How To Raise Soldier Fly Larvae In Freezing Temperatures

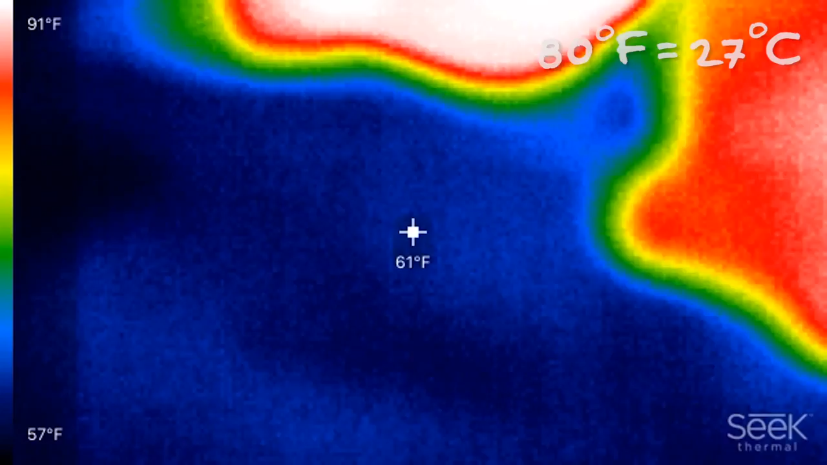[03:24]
On screen: spot 61°F, scale top 91°F, scale bottom 57°F
And held the ambient temperature at 62.
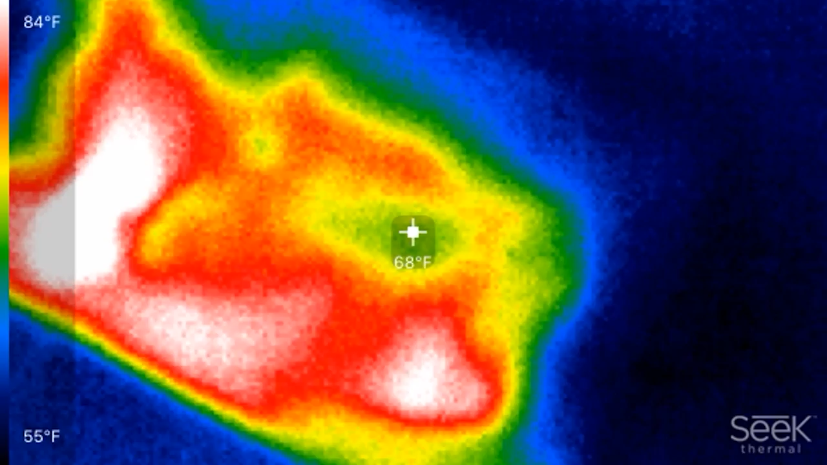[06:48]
On screen: spot 68°F, scale top 84°F, scale bottom 55°F
The white area of the heat map is running just over 100 degrees.
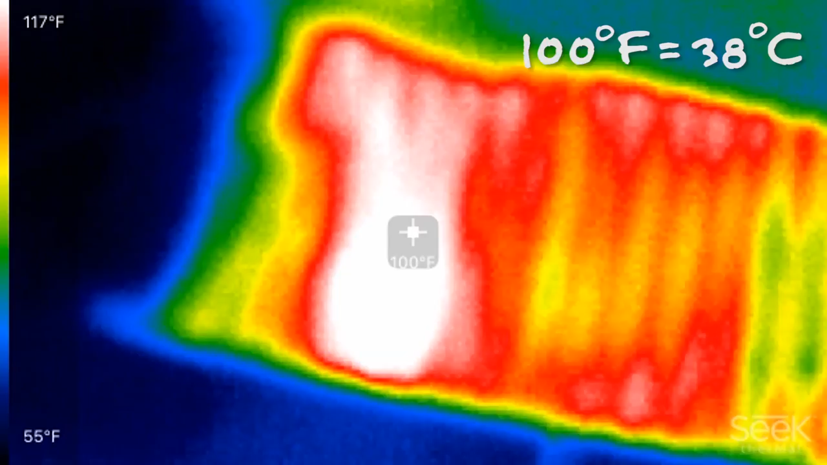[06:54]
On screen: spot 100°F, scale top 117°F, scale bottom 55°F
Now that the heat's on, let's put the compost and larvae back in.